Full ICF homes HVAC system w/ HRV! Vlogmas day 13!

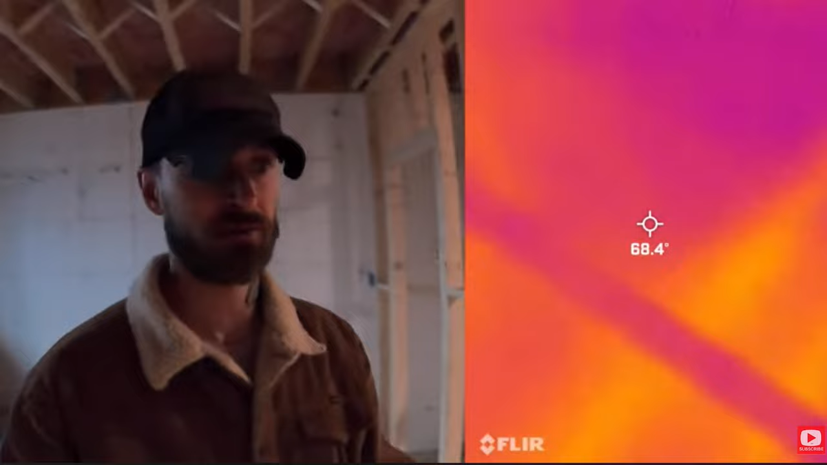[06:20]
So I think the concrete in between two pipes,
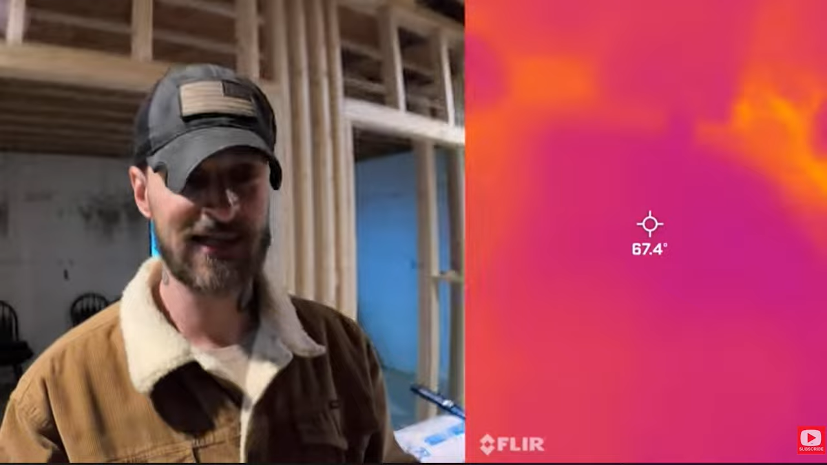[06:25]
uh, gets too cold or doesn't get that warm.